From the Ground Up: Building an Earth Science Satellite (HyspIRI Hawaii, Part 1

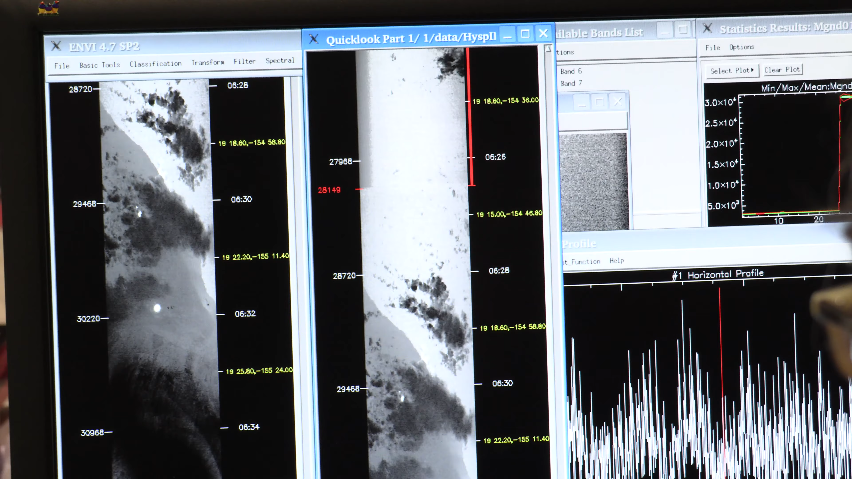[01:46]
And then the MASTER instrument's actually measuring emitted heat or thermal infrared data.